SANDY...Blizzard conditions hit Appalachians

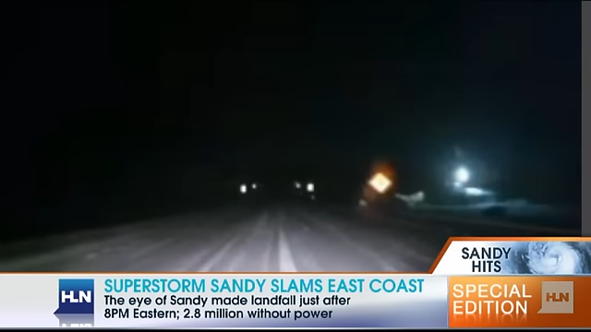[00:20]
Reed Timmer, star of a Discovery Channel storm chaser. Reed, where is this snow and what does it mean in the context of this storm? Well, right now we're about two miles east of Elkins, West Virginia. We can hear trees snapping off into the distance because the snow is so heavy and wet. And the wind is starting to pick up. Those blizzard conditions are finally starting. And the snow is just right up all along the Appalachians where basically Hurricane Sandy and all the moisture and energy is just slamming into the mountains and it's cold enough to snow.